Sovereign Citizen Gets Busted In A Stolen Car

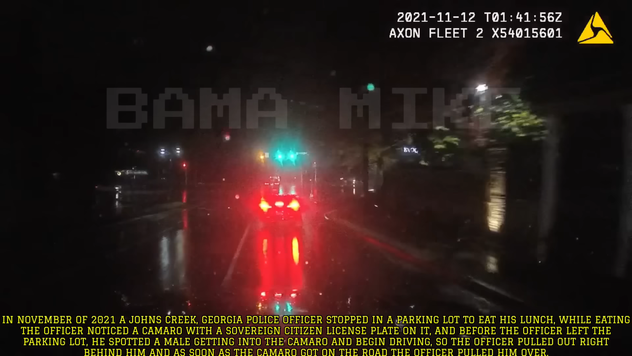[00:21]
driving so the officer pulled out right behind him and as soon as the camaro got onto the road the officer pulled him over